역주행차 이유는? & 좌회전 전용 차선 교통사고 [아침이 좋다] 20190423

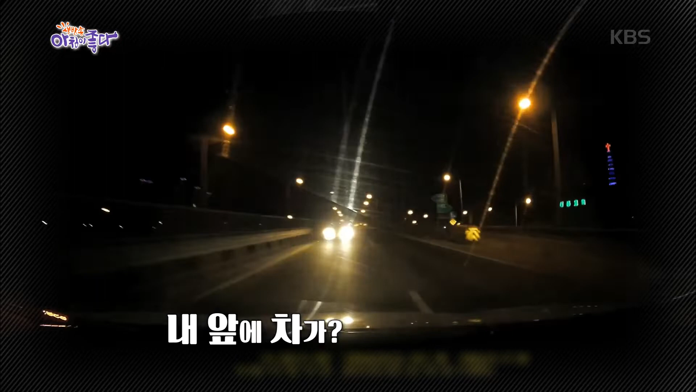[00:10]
주행하다가 갑자기 나를 향해 돌진하는 역주행 차량을 보게 된다면 정말 마른 하늘에 날바락이 아닐 수가 없겠죠? 자칫하면 목숨까지도 위태로운 도로 위에 무덥자 역주행 사고
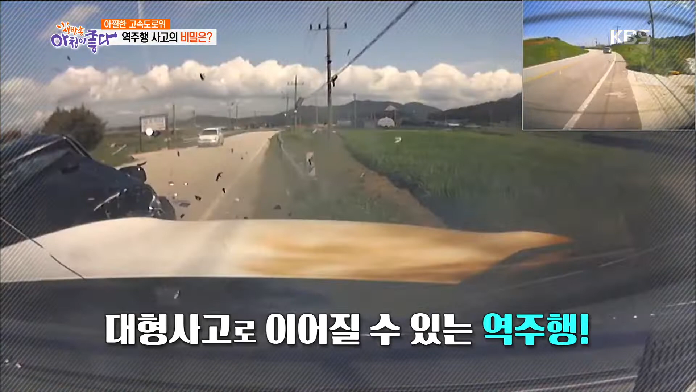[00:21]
거꾸로 오는 차, 역주행차 있을 수가 없죠. 그런데 가끔 있습니다. 콩콩한 밤에 갑자기 역주행차! 어떤 사고인지 보시겠습니다. 어두운 새벽, 제보자는 아내와 함께 부산으로 여행을 가던 중 다소 황당한 사고를 당했습니다.
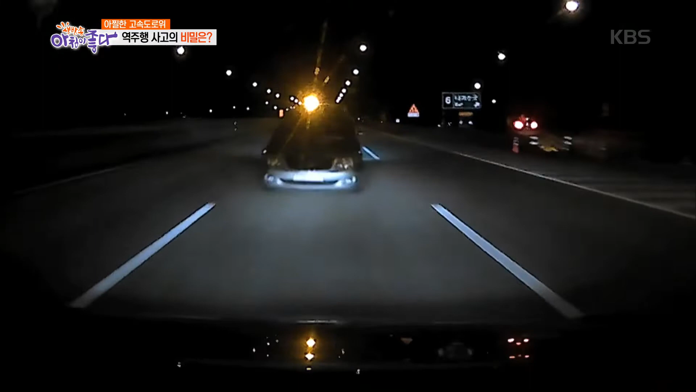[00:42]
역주행으로 보이는 승용차와 부딪히고 반갑니다. 차량의 전면 부분이 일그러졌고요.
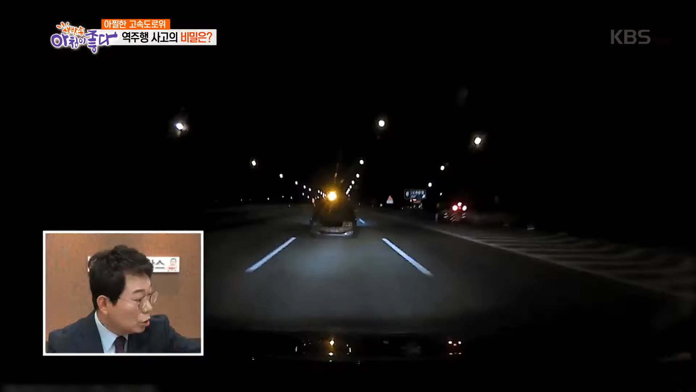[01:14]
이거 뭡니까? 저 뒤에 번쩍번쩍하는 불은 뭡니까, 저거? 어? 진짜 저 불은 뭐죠? 뒤에요?
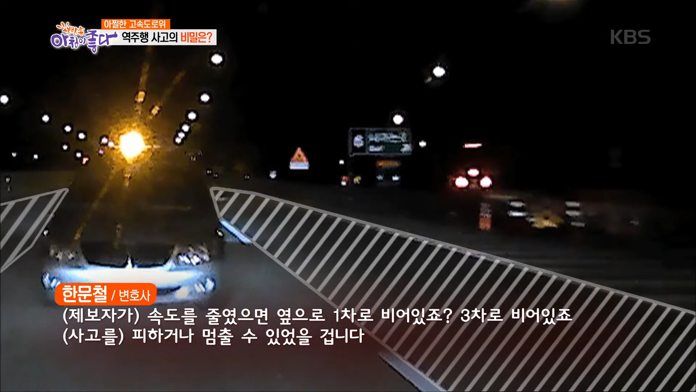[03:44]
3차로 비어있죠? 피하거나 멈출 수도 있었을 겁니다. 이번 사고는 앞차의 잘못이 제보자 보다 오히려 더 커야 옳겠습니다.